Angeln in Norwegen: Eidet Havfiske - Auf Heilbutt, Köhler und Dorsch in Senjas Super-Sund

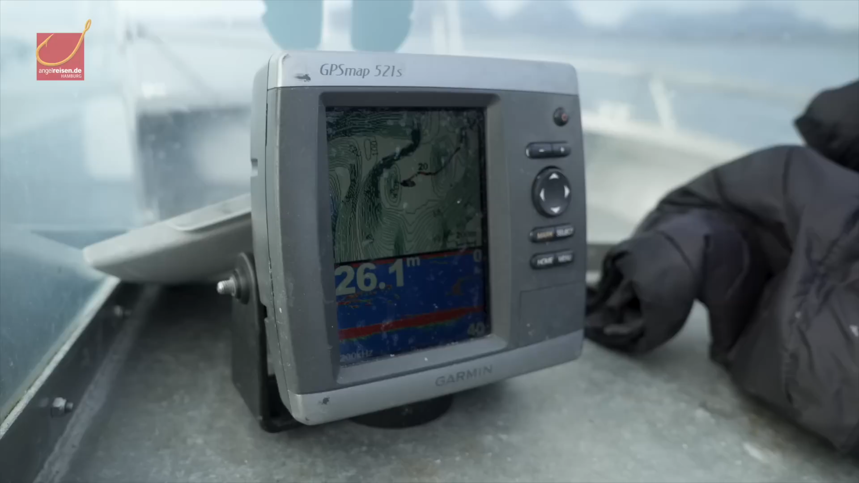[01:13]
On screen: depth 26.1 m
Ringsrum ein bisschen tieferes Wasser. Das sind immer so recht vielversprechende Strukturen.